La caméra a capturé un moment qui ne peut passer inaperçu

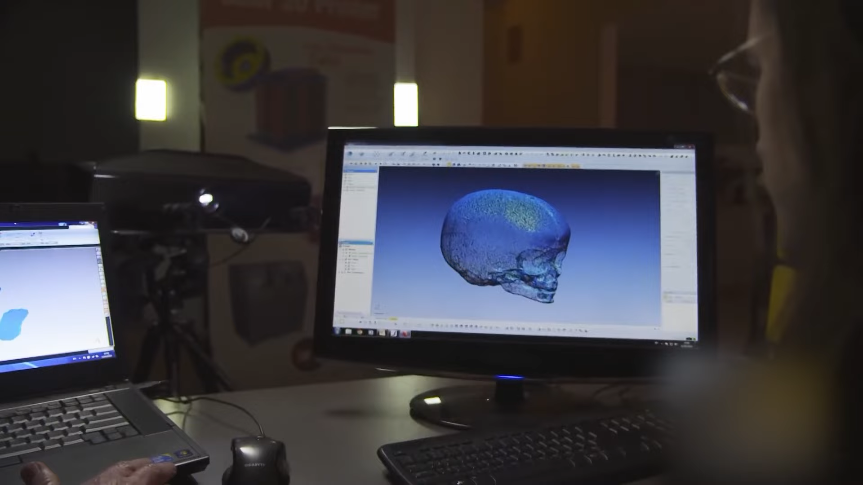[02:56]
pas concluantes et que de nombreuses particularités du crâne peuvent s'expliquer par des conditions génétiques connues.
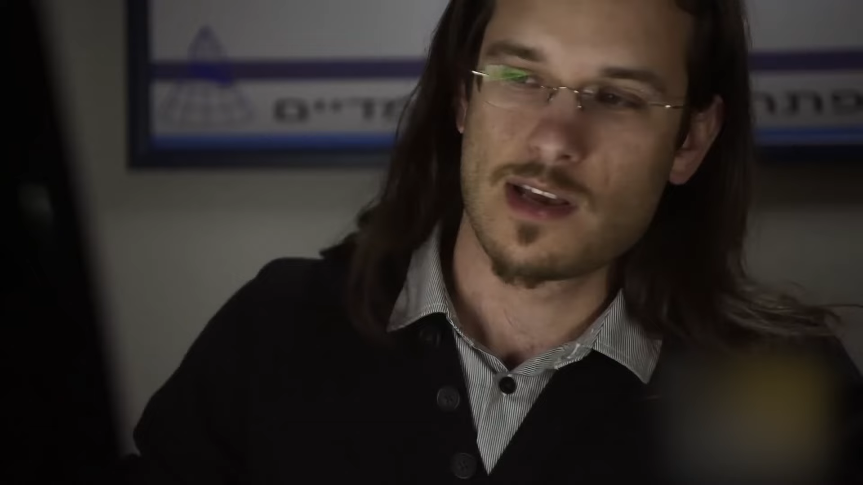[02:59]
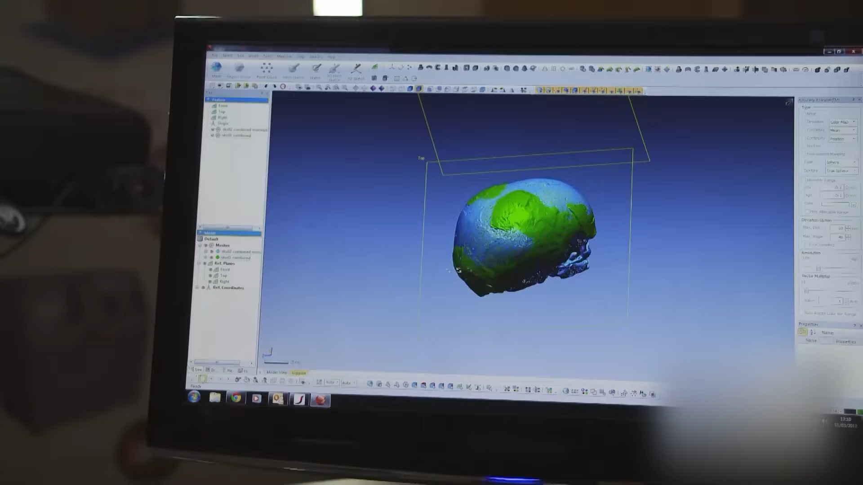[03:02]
Le volume du crâne est également un peu plus grand que le volume cérébral moyen d'un humain adulte, mais quelle est la vérité derrière le crâne ?
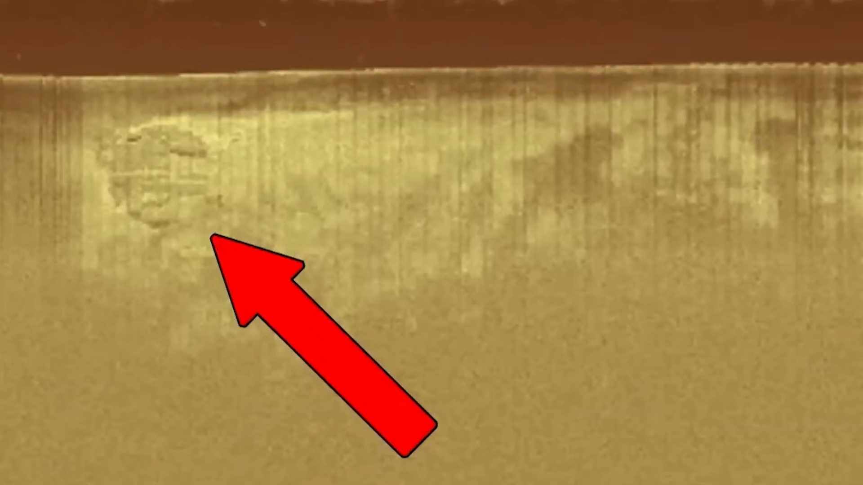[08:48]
aucune équipe de recherche n'est intéressée à prendre le risque de l'étudier.